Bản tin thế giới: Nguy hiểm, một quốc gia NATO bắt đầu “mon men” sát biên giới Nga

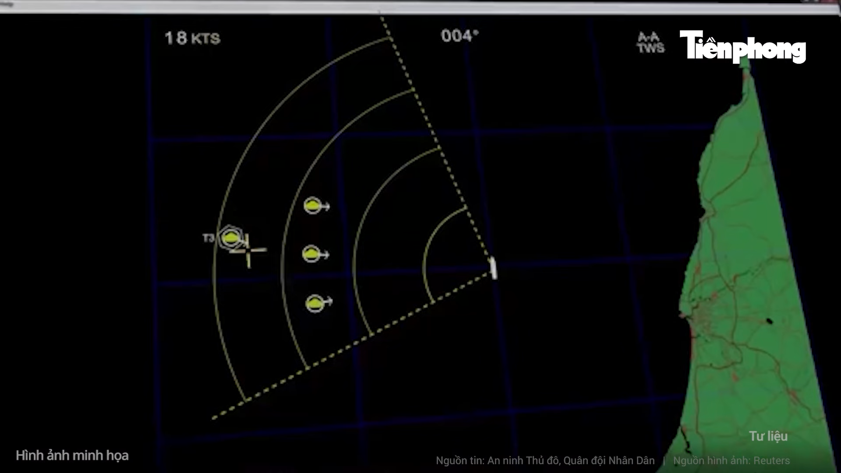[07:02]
Trên xe chiến đấu có radar RPS-92-NMHR của công ty DRS để phát hiện mục tiêu
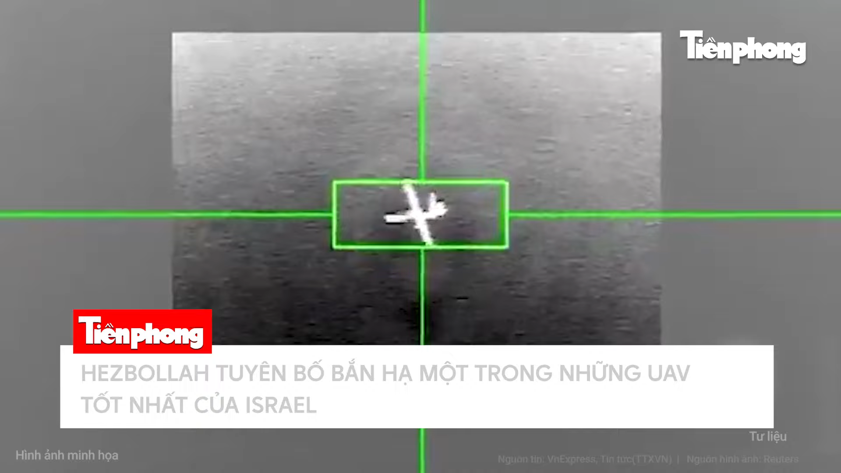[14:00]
Nhóm vũ trang Herbola tại Liban thông báo vừa hạ một máy bay không người lái UAV Hermes 450 của Israel xong không nêu địa điểm. Lực lượng này sau đó tuyên bố bắn rơi chiếc Hermes 450 thứ 2 vào tối cùng ngày, thêm rằng phi cơ đã bốc cháy trên không phận Israel.